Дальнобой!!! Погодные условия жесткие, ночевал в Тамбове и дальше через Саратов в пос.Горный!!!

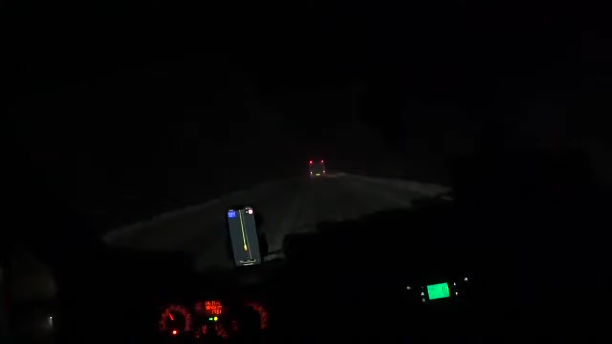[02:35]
И вот такая погодка началась, веселая. Сыпет, едем 60 до Липецкого КАДа, 27 километров. Тут, конечно, есть мальцы, которые отчаянные и на обгон, и на перегон. Ой, блядь. Уже спать пора, блин, а мы еще, блин, не доработали. 5:30, а такое ощущение, что ночь на дворе.
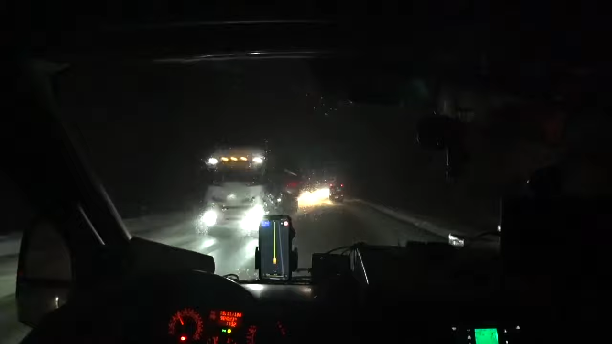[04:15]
Говорю честно, как есть. Без лишних слов. Так что как-то вот так. Кто-то там вообще ехать не хочет. Еле-еле. Ну ладно, поехали пока. Что делать? Конечно, таким темпом мы будем долго ехать. Это какой-то писец. А во, я думаю, что у меня фары ни хрена не светят.
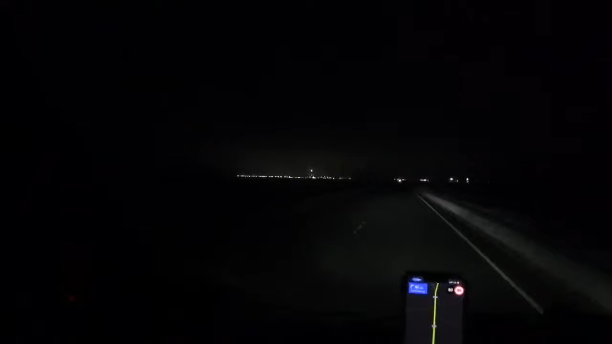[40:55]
Что они там варят, хрен его знает. Но там хоть был этот самый... указатель стоял, типа. Металлургический комбинат или что? А что тут хрен его? Ну, тоже что-то типа такого. Ну, блин, просто масштабы тут, конечно... впечатляющие. Офигеть вообще. Не знаю, что это такое.
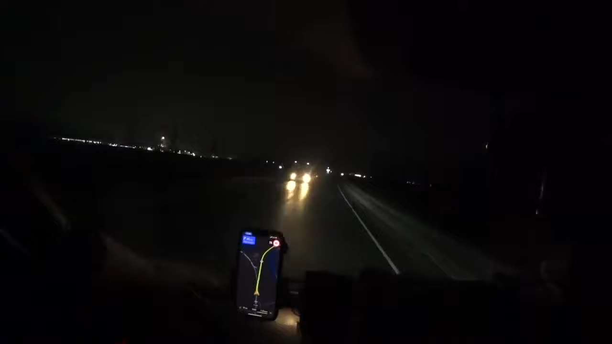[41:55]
Что написано? Фосагро. БФАО Апатит. АУ. Фосагро. Балакова. Апатит. Завод Апатит. Ну что-то там. Что-то там он апатит, этот завод. Хрен его знает.
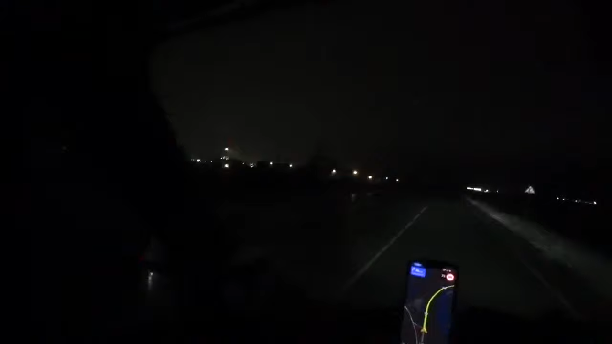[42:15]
Там еще что-то светится, он все. О, ладненько, так, осталось 40 до съезда, всего 65 километров. Вот, мне осталось прям до места там. Поселок Горный, этот рабочий поселок Горный, я не знаю, кто там. А, во, горы, во, вот это горы. Тоже, может, какие калины этот апатит или что он тут добывает. Вон горы какие, а. Охренеть вообще. Просто охренеть.
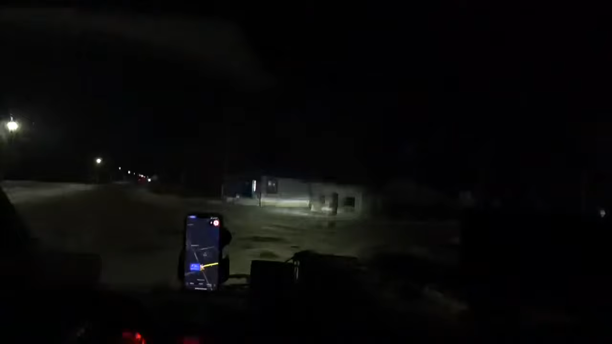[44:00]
Ой, блядь, я вообще не вижу. Тут какие-то ямы в колено.
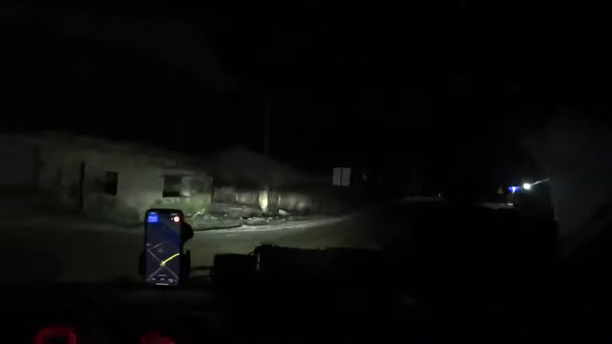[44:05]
Кудой надо ехать? Тудой, сюдой. Что тут нарисовано вообще? Тут дорога есть, нет? Ёб твою, топ твою.
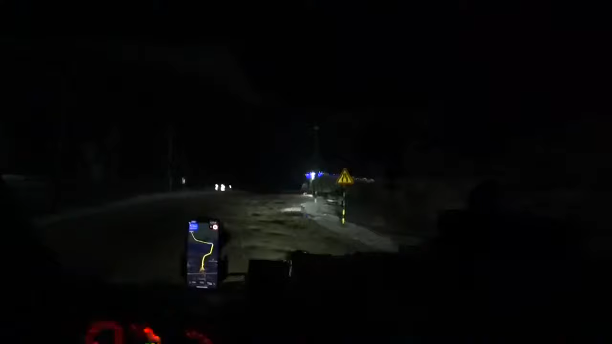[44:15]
Ой, бля, сейчас-то бочку там расколыхая, как... А тут другой дороги сюда? Я вообще, ну, навигатор не видел, не увидел вообще ничего. А сейчас мне куда ехать? Здесь дорога куда едет?
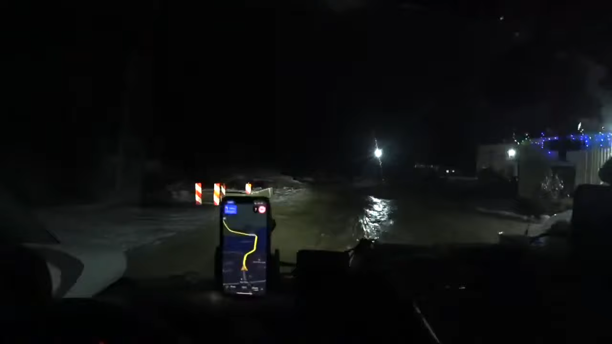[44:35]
Вы чё, блядь, серьезно? Тут, может, моста нету, может, его разобрали? Я вообще-то не пойму ни хера, блядь. Там что-то ремонт через мост, блядь. Да. Двадцать пять километров каких-то осталось.
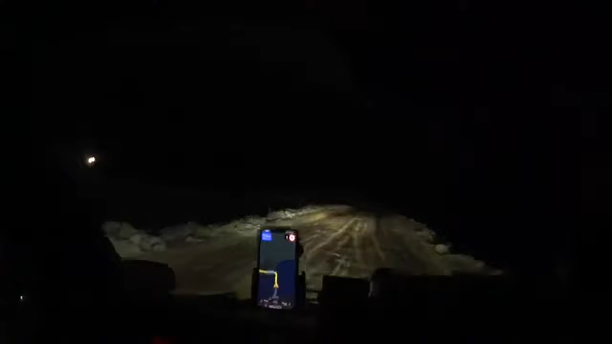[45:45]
А, там мост разобрали, вот там слева. Я так понимаю, там должна быть дорога. За мной машина едет, значит, что-то там есть.